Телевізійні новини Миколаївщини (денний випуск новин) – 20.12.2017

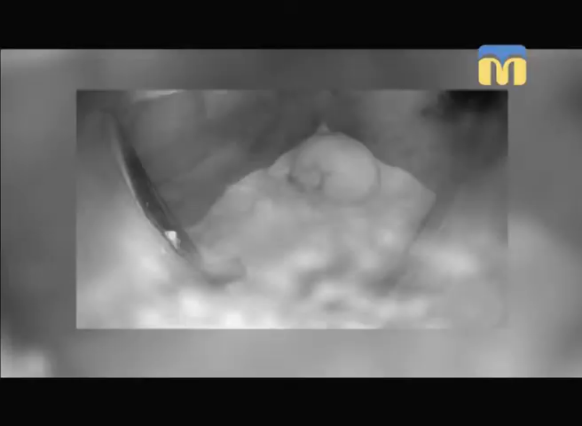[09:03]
Це відео з камероспостереження, яка встановлена у барлозі. На ньому видно, як ведмедиця Зефірка народжує свого малюка. Ось мати вже доглядає за новонародженим, оберігає його.